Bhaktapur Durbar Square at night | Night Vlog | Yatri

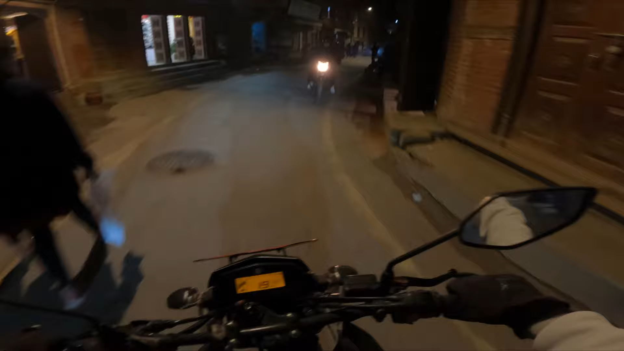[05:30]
किनभने यहाँ कस्तो छ भन्दाखेरि ठ्याक्क घरको ढोकैनिर जोडिया छ नि त रोड, अनि को कहाँबाट निक्लिन्छ ठेगानै हुँदैन क्या। त्यसले गर्दा अलिकति रिक्स छ, तर आफूले बिस्तारै चलाउने त्यो गऱ्यो भने चाहिँ फेरि ठिकै हुन्छ। ओके हामी आइपुगेका छौँ। ओहो चिप्सै चिप्स छ त यार।